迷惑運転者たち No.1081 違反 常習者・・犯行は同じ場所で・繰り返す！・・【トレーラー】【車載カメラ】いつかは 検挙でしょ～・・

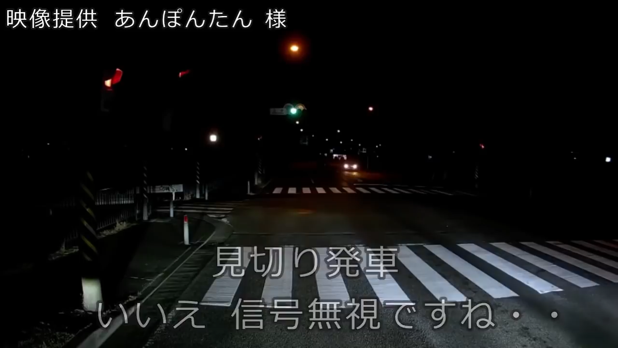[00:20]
あれなんだあれ、クラウンか。おい、止まれよ、止まれよ。止まらないよね。